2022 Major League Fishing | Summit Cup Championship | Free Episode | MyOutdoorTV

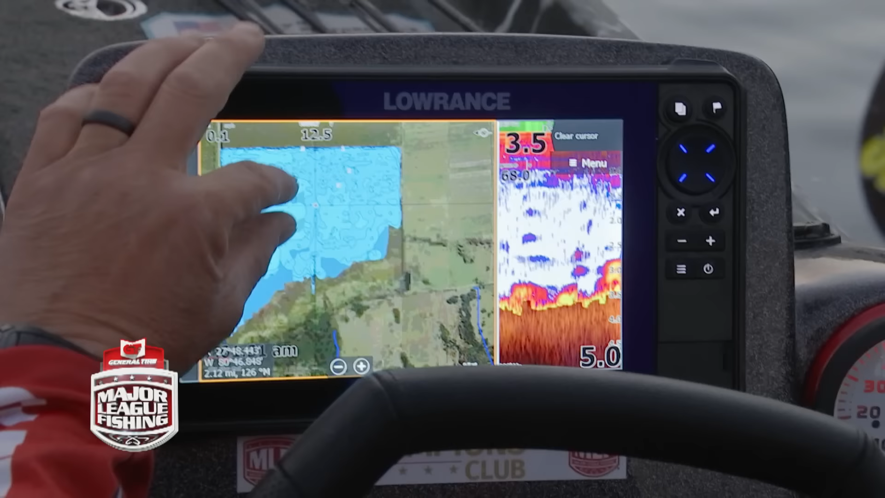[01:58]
No definition. I'm only gonna assume that there's grass.
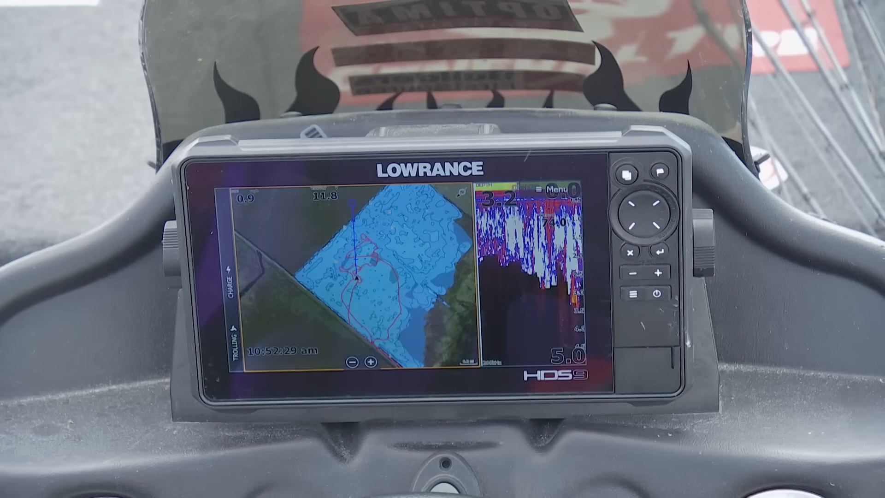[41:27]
Average depth three to five foot, and this hydrilla is fairly matted up from end to end, and there's not a lot of openings.